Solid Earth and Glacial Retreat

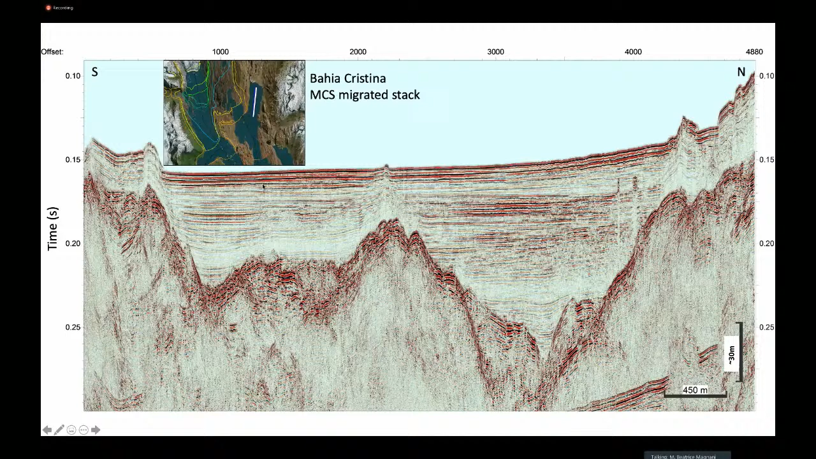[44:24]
Pearson one this is where the eyes used to be about um seven thousand years ago and what you're seeing here this is you know beautiful images of very well stratified sediments and the uh front of the uh top of the basement and we used you know seismic
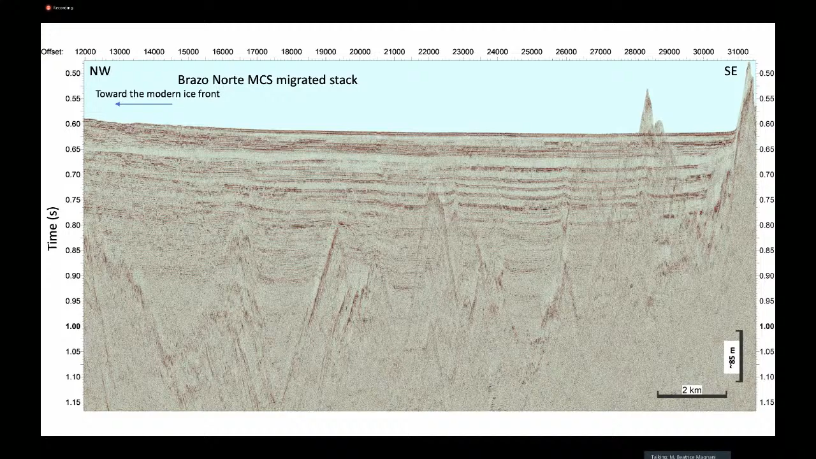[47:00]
material at the top these are the distal deposit of uh of the uh sediments that are becoming more and more well stratified as you move away from the ice front which is uh it makes sense they are going from proximal to more distal and so we can identify you know that different um uh
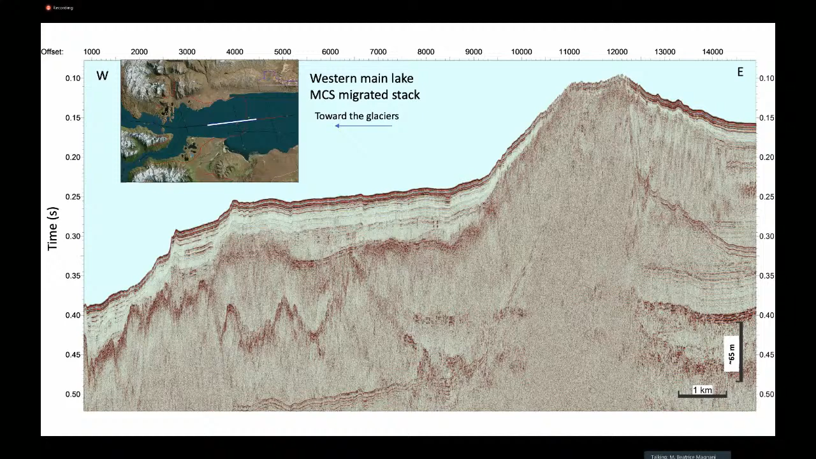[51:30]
the first readvance after the last glacial maximum and as you see here this is a a last a pretty you know spectacular um morenal system preserved subaqueously and what one of the things that we uh was striking to us is the fact
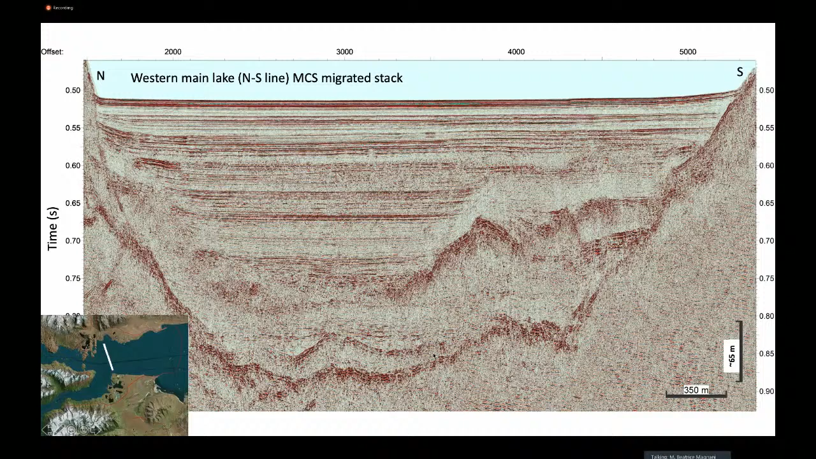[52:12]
that means uh structures that have been left behind subglacially by the ice moving instead of scraping all the material away during the transport so this is actually uh pretty uh uh unique and we expected
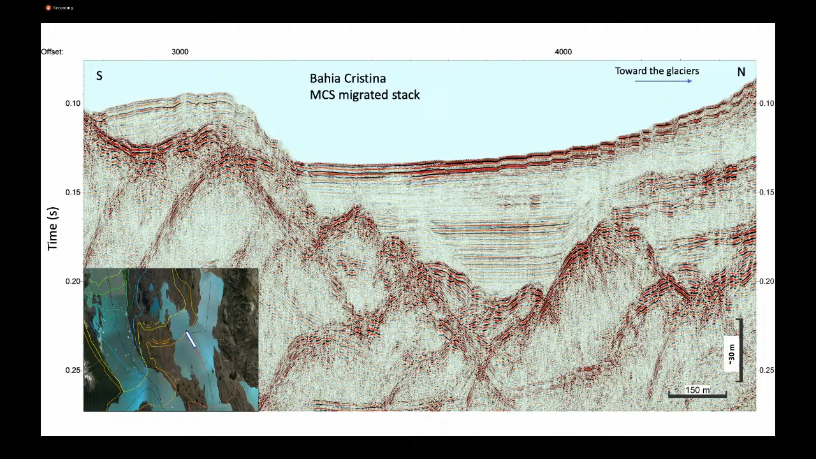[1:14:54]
So, there is tilting, but it's not producing visible faults, at least not all the way to the lake floor. There are some, for example, here, and then probably you guys... But here, for example, you see this, even here, oops,